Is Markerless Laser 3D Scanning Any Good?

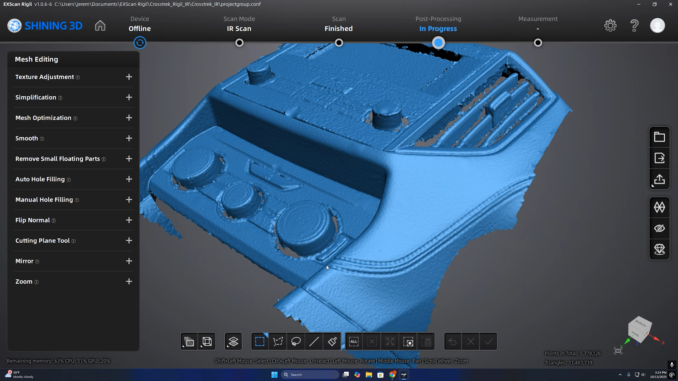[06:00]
This was just a quick scan.
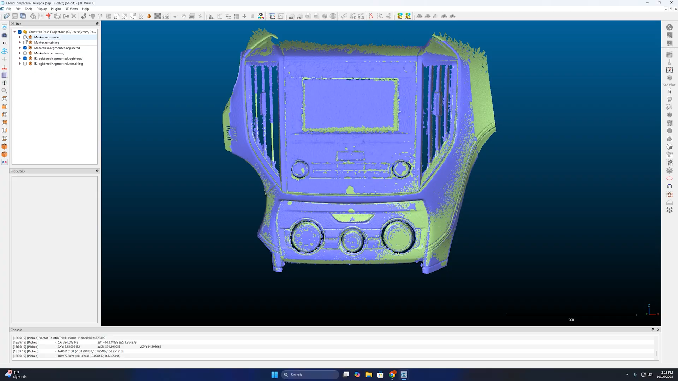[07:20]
Now that you've seen each scan, I will turn the three scans back on just so you can see real quick what it looks like. So how do these actually compare? Let's look at the data.
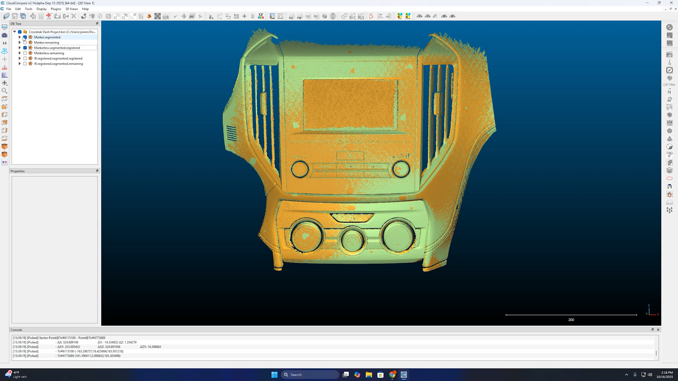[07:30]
And we will start with the markerless compared to the marker scan. What I've done here is I've used the scalar field tool to create a deviation heat map.
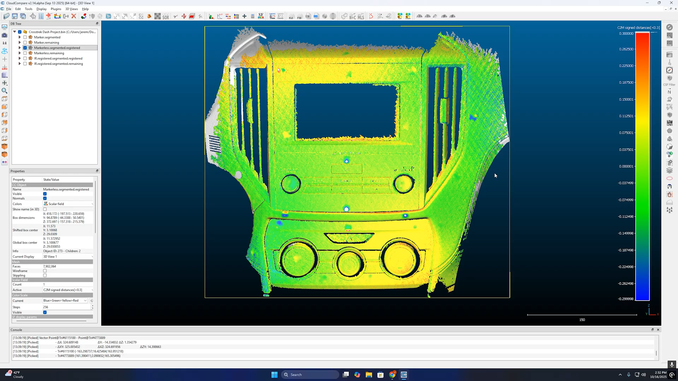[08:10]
I should have left marker fill off. Overall I think a lot of this data lines up with plus or minus 0.15 millimeters. So I think this is, you know, pretty good for having no markers. Let's move over to the infrared now.
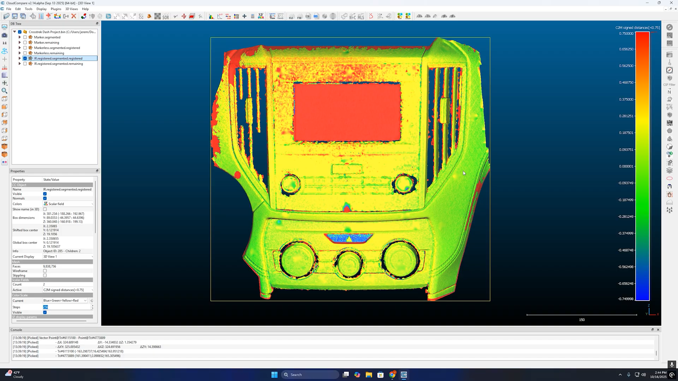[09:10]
For all of you pixel peepers out there, well mesh peepers in this case. Here is an overlay so we could get up close and personal with the scan quality. On the left is our marker laser scan, so that's the reference.
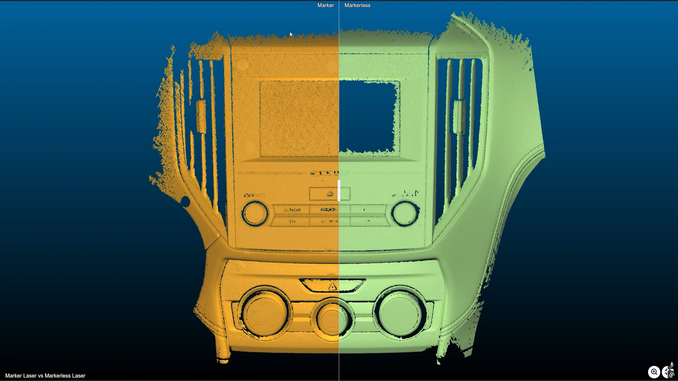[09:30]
And on the right is our markerless laser scan. I'll just move this manually and you can check it out.
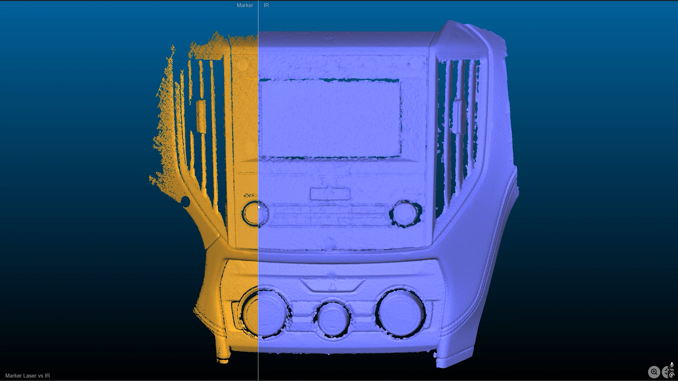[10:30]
Marker versus infrared up close. Marker versus infrared up close.
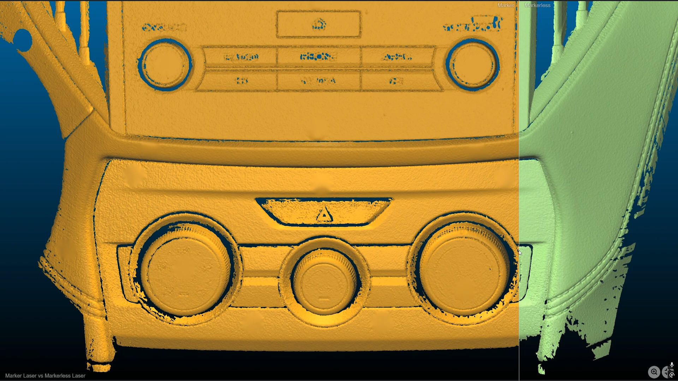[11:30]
There might be a little bit of noise too. I mean, you could still see it sort of in the markerless side.